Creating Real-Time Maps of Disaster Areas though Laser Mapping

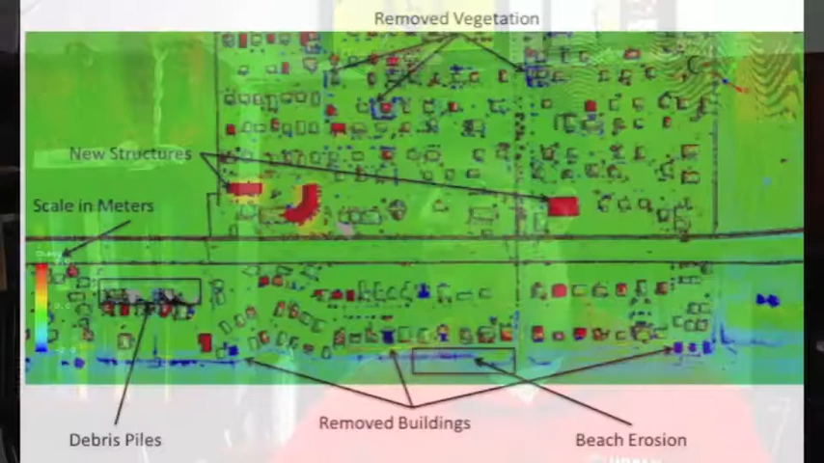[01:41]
When we use these ranges and we do several hundred thousand of these ranges a second, you build that up to provide yourself a 3D model of whatever the aircraft is flying over.